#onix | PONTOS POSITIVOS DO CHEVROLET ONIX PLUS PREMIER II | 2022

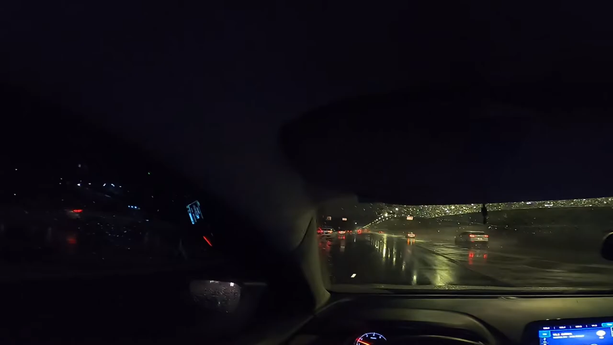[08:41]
computador de bordo aqui tem tudo, não vai dar pra vocês verem aqui. Depois eu tenho que fazer um vídeo só do painel de bordo aqui, computador de bordo. Eu tô pegando uma puta numa chuva gigantona. Essa chuva aqui tá atrapalhando um pouquinho a gravação, queria que fosse um pouquinho melhor.